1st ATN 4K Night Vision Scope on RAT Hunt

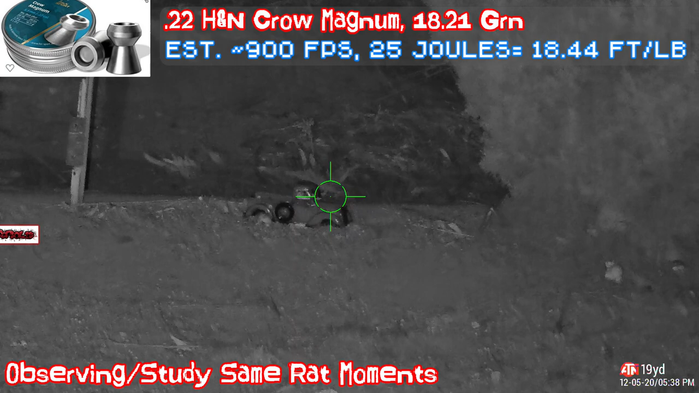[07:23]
Feels more like a video game. Look how fast that guy is. Comes in and comes out.
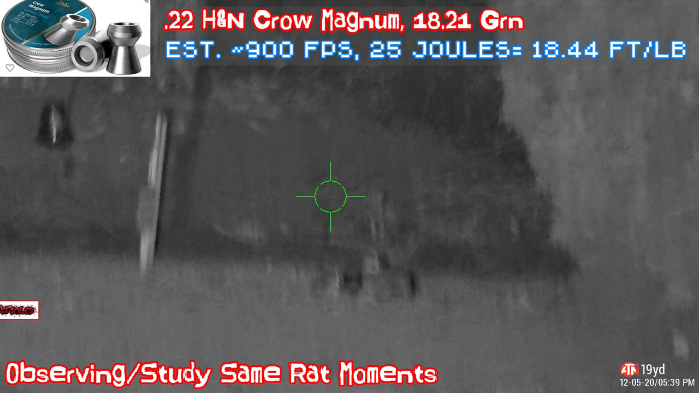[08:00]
Let me see, turn the IR off. Look at that speed. It's grabbing and go. Next time it comes, maybe we'll hit it. Okay. It's going very fast. It's ready for it.
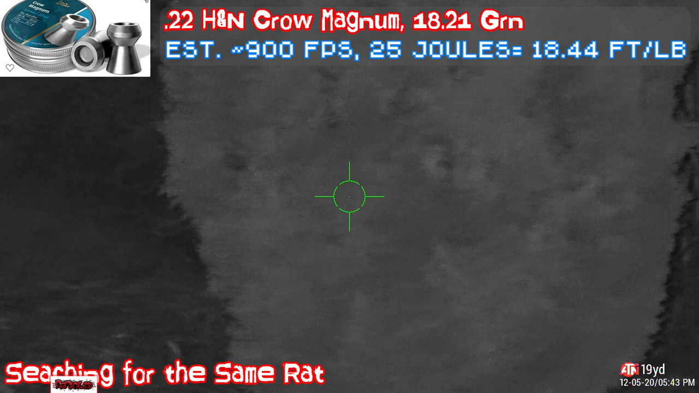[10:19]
That was a missed shot. The rat live in this tree, I believe.
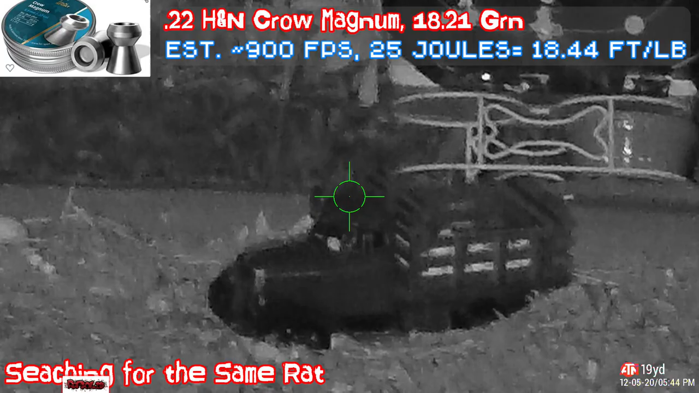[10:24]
What is that thing?
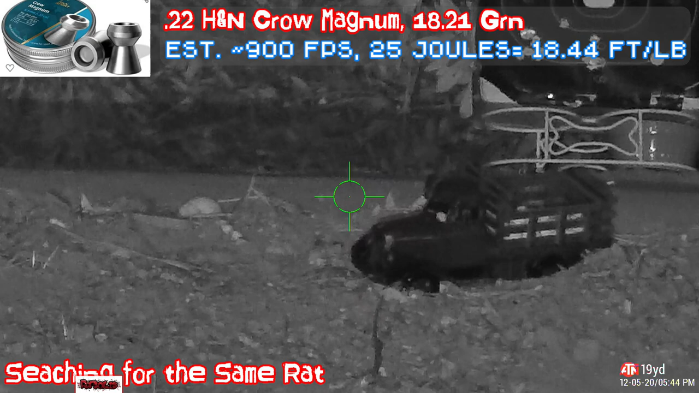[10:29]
Right there. Is that a rat? Or what is that? It's not moving. It's
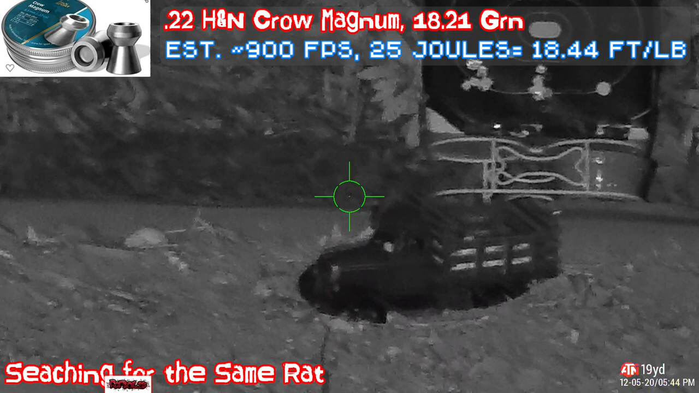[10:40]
definitely not moving. Could be just an illusion.
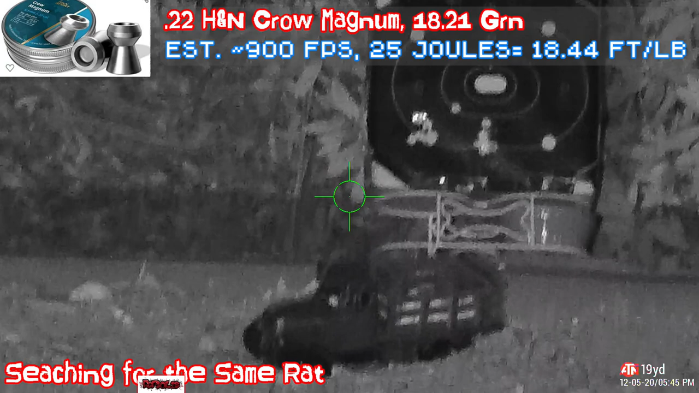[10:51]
There's definitely something there.
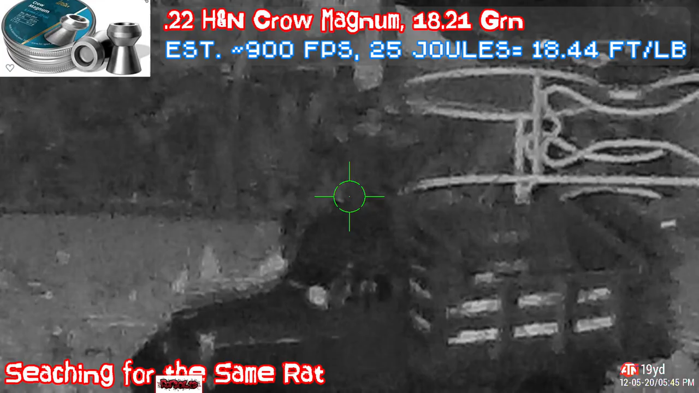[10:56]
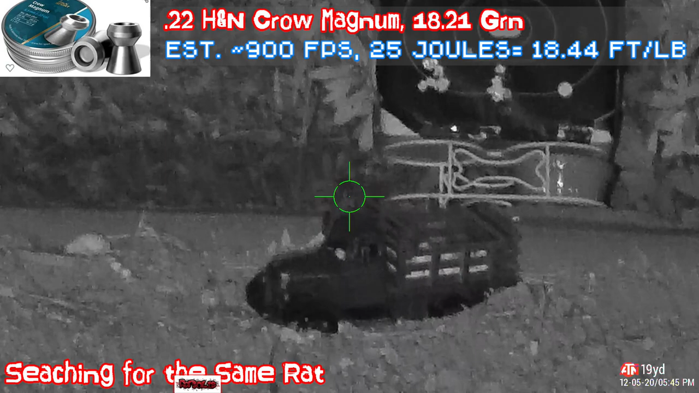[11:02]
Can you guys tell what that is?
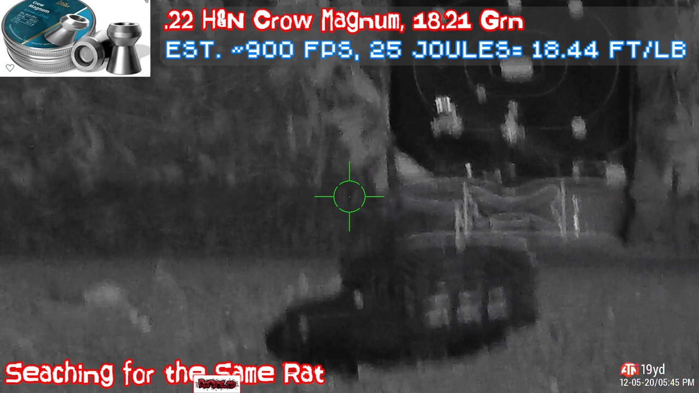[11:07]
It has to move.
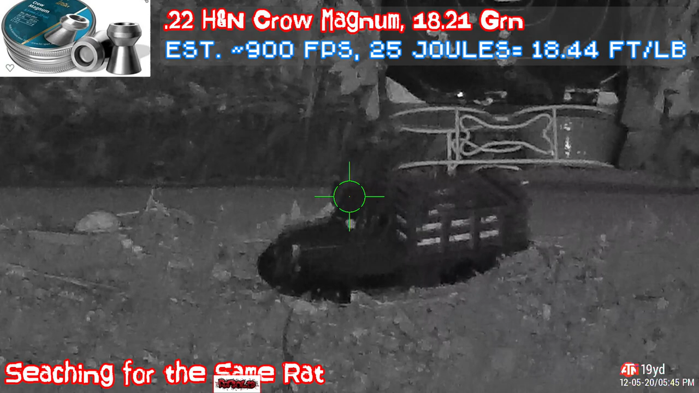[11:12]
It doesn't even move.
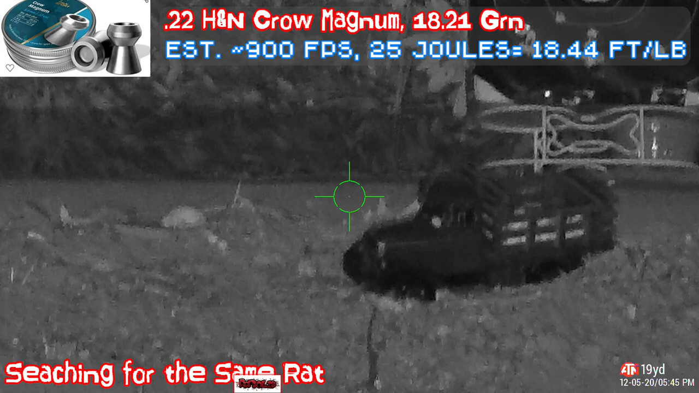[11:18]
I wish I had a thermal and that thing would light up.